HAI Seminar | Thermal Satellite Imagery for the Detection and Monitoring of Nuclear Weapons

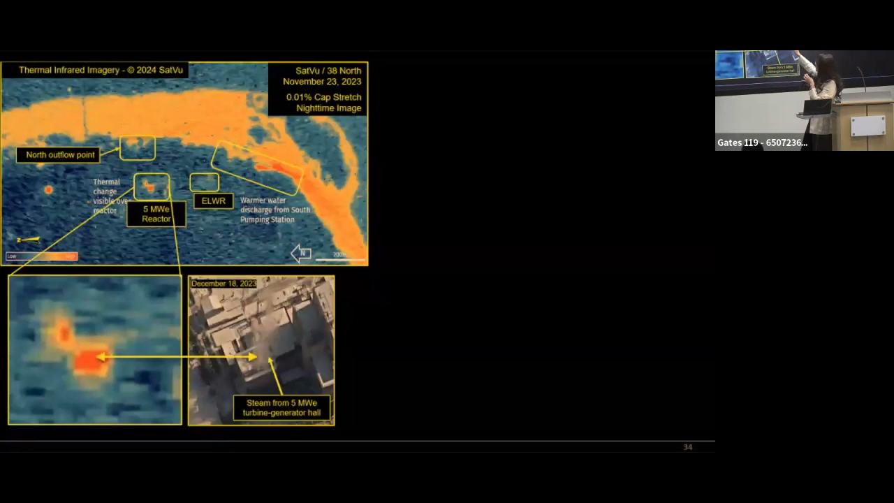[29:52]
So it corroborates with the operational status of 5 megawatts evidenced from the electro-optical image. As you can see, the steam is emanating from the turbine generator so we know that it is engaged. The light water reactor also shows a very minute heat signature over there but it's quite subdued especially comparing it to the 5 megawatts.